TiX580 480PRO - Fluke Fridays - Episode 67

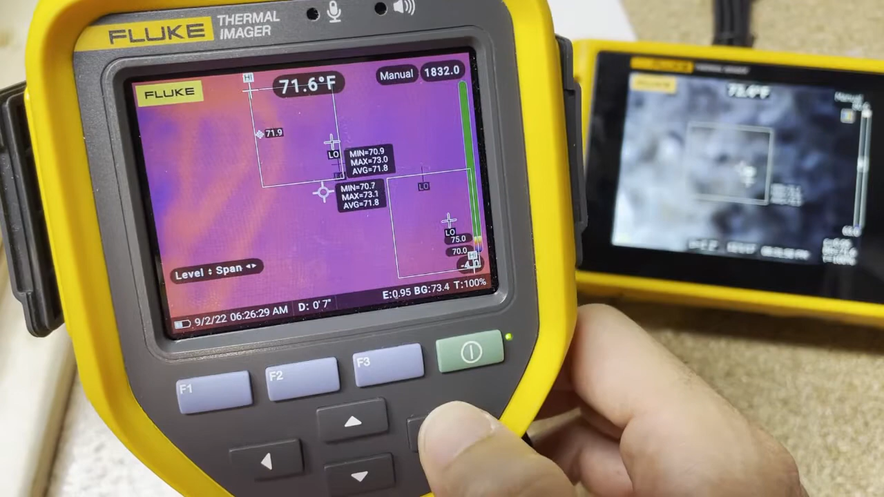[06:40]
On screen: spot 71.6°F
So 83 to 60, if we look down here, I'm trying to get that further apart. Okay, 80.
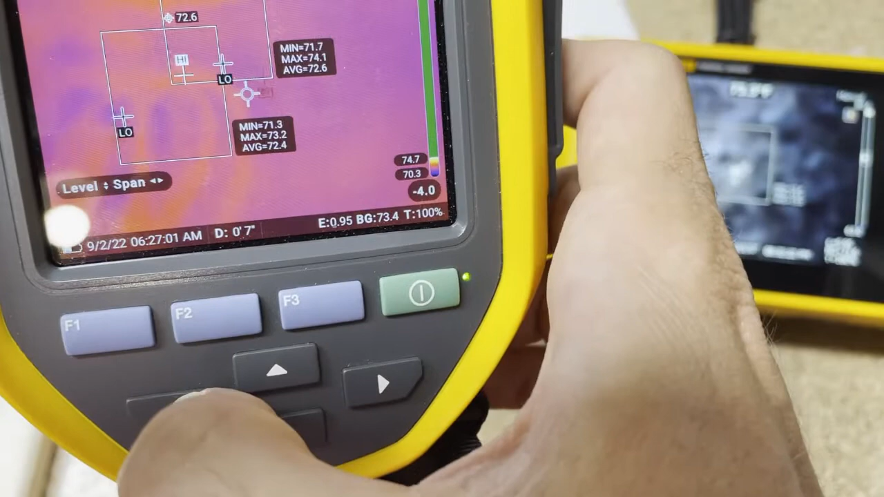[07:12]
I'm just hitting the left arrow right now to make the, oh, sorry, hitting the left arrow and go in the wrong direction, hitting the right arrow. And then if I hit up and down, I can go down to 80, 80.6 to 63.
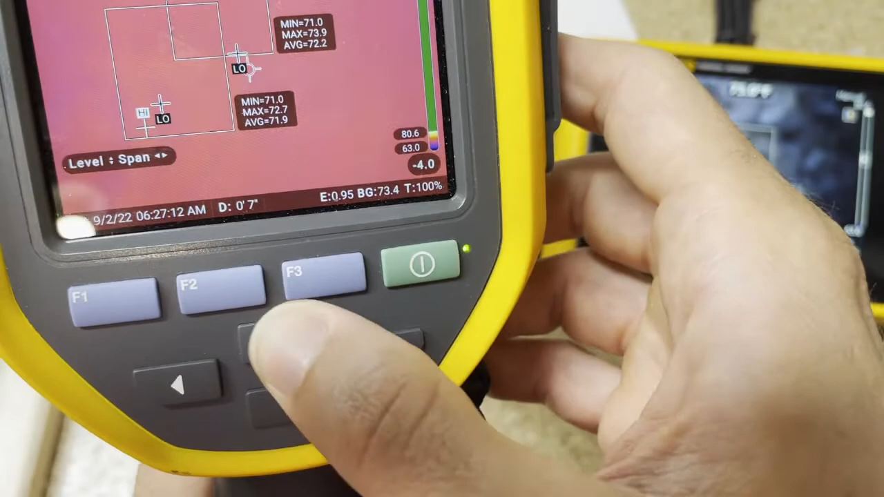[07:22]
Ah, beautiful. Now we're 80.6, 0.63.
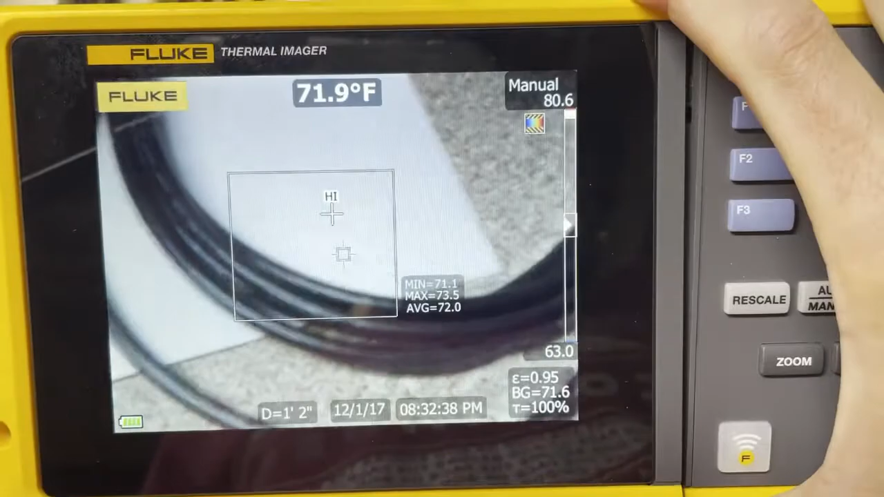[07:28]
On screen: spot 71.9°F
Okay, so we've got that. Now, no matter what comes into the field,
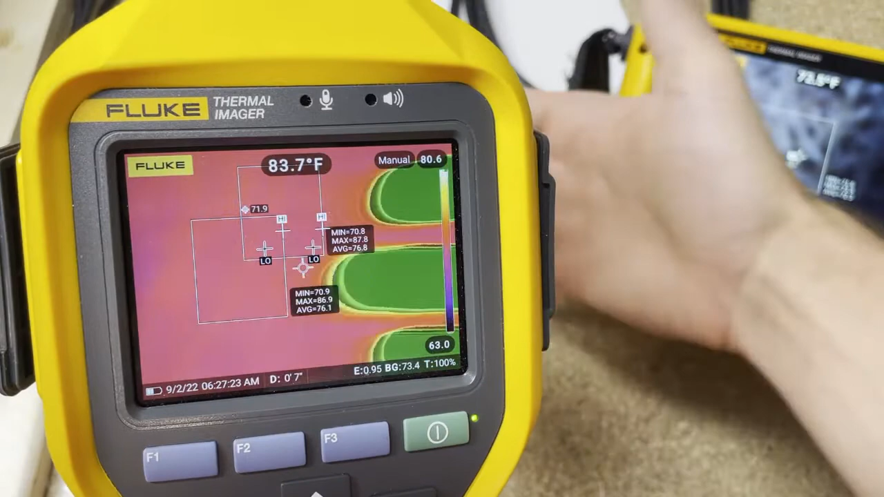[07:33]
On screen: spot 83.7°F
this yellow, if anything's above that yellow, it's going to be a saturated color of green right now.
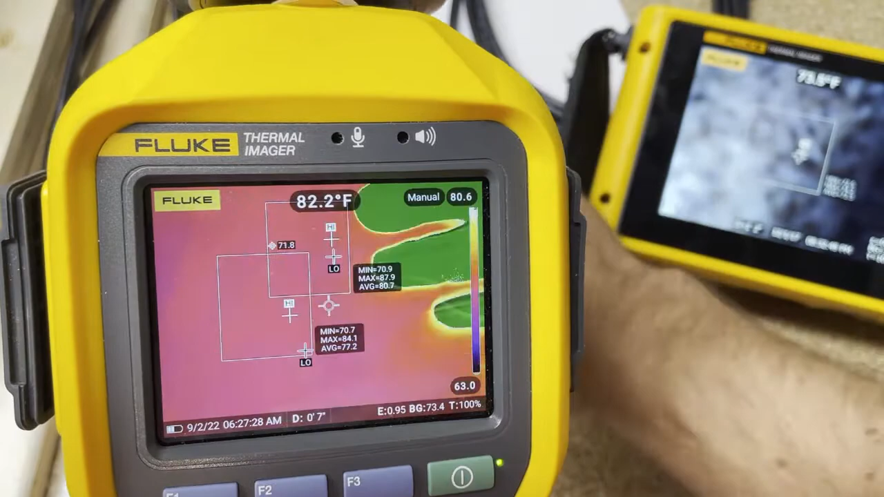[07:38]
On screen: spot 82.2°F
And if it's below it, it's going to be like a gray.
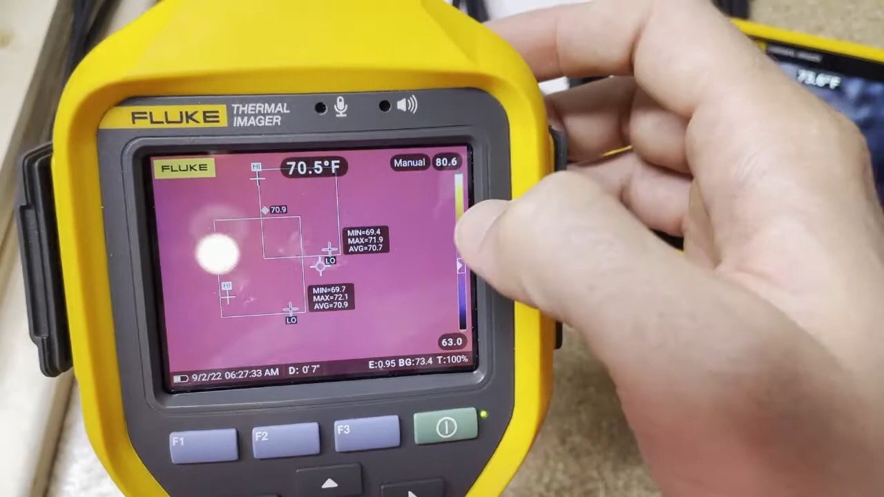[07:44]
But all of these across the board, you'd have the same color yellow would mean the same temperature if you had multiple cameras.
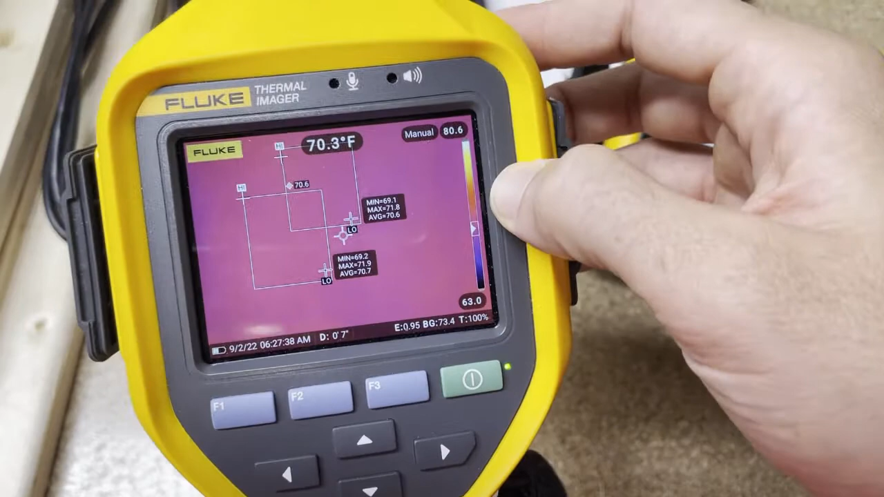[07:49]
On screen: spot 70.3°F
Okay, so that's good. It's not going to auto. The next thing to enhance our
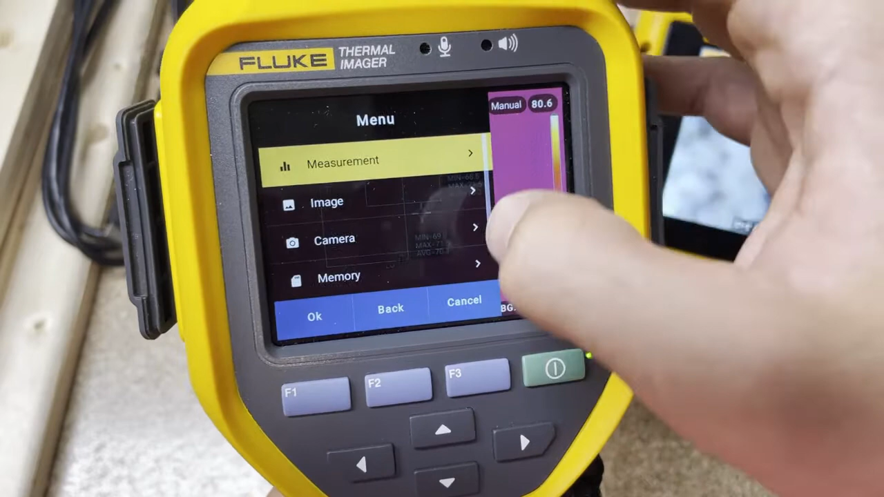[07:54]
ability is look at image and something called,
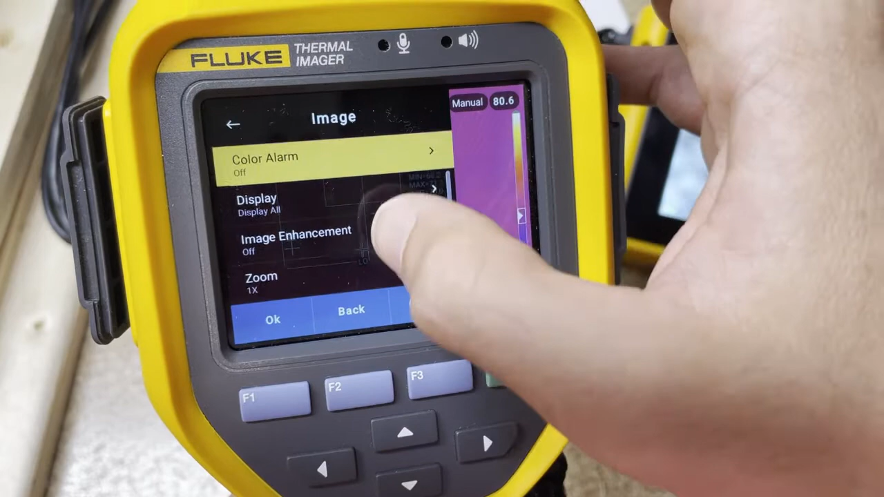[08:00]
we're looking for alarm color.
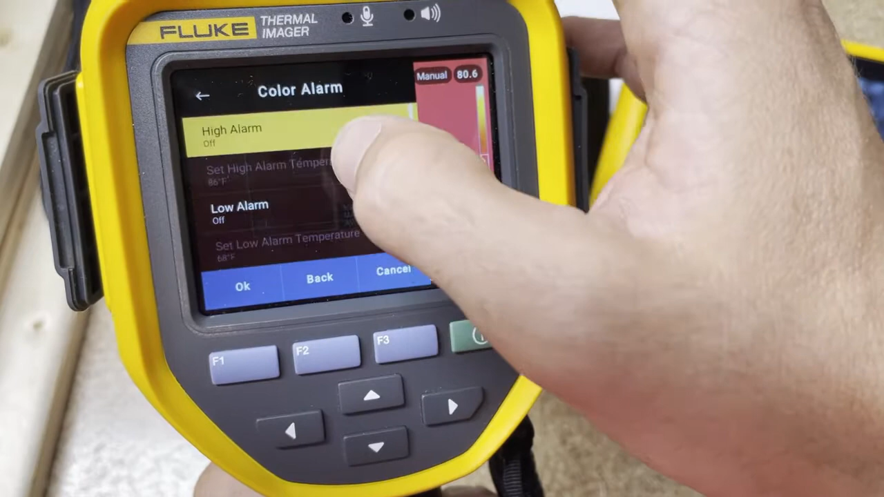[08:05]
There we go. Now we're going to turn the alarm color on for high.
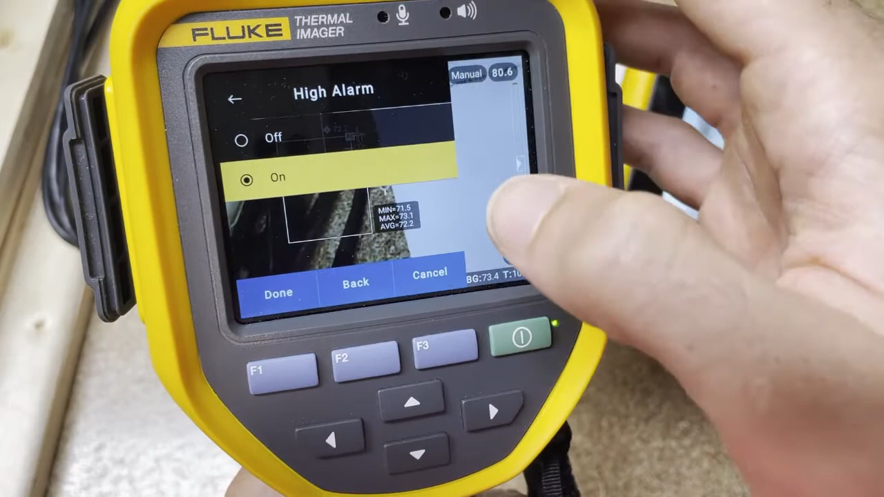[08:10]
And we're going to set that at, okay, done.
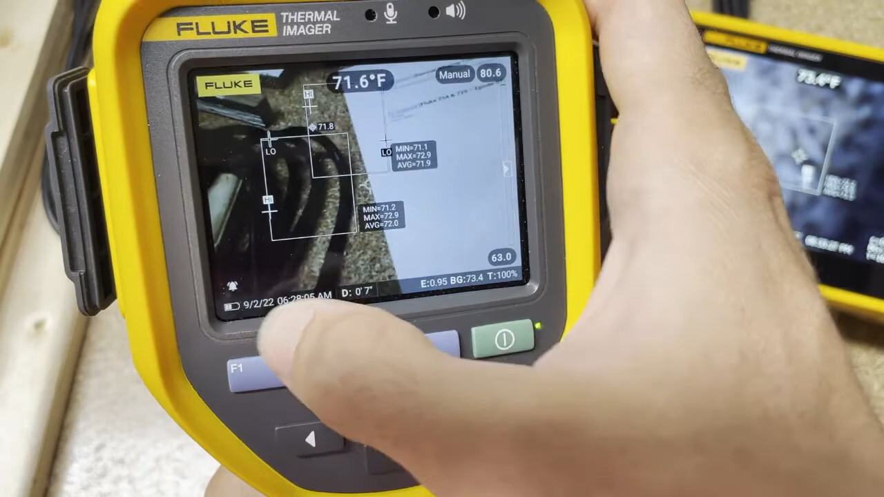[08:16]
On screen: spot 71.6°F
Now we need to go back in here, alarm color, and we need to set our alarm color.
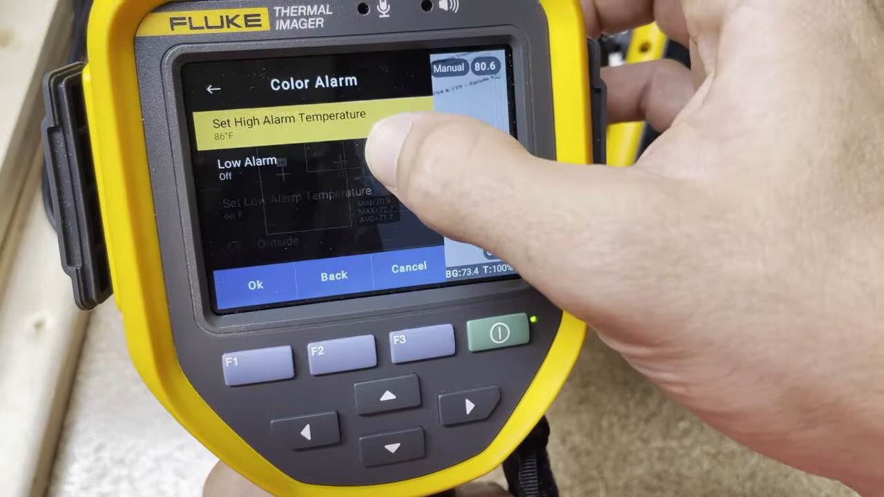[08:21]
See right now it's at 86. So we want to make that
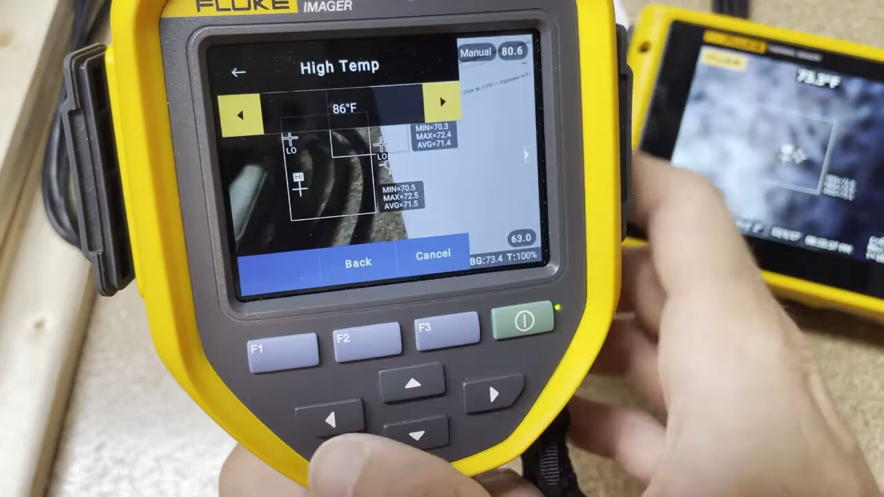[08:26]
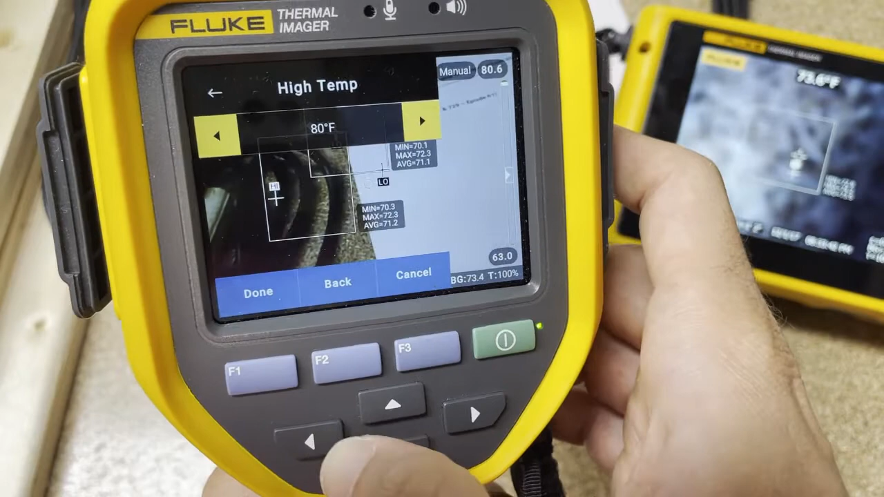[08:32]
80, let's make it 80 degrees. 81. That's good. Okay.
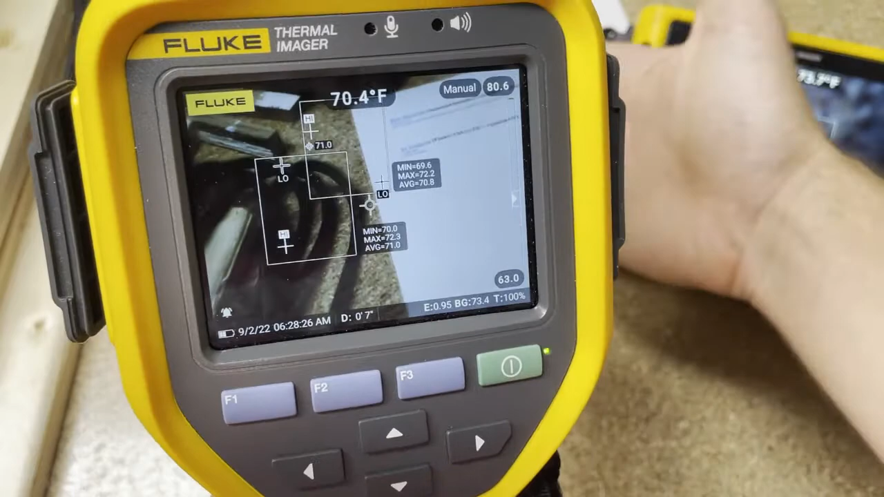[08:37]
On screen: spot 70.4°F
So now when it comes into play, but my hand's green right now. Oh, if it's an emergency, we don't want green.
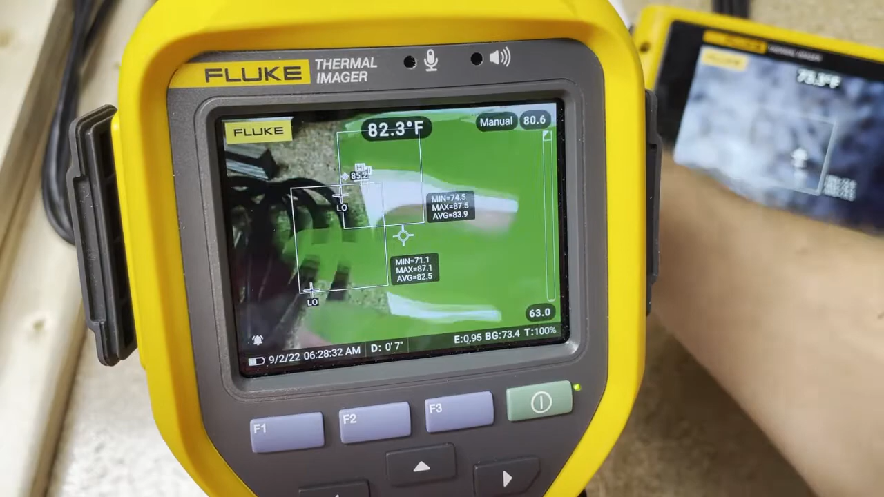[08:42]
On screen: spot 82.3°F
Green means go. We want red to scream at us. So let's see if we can play with that.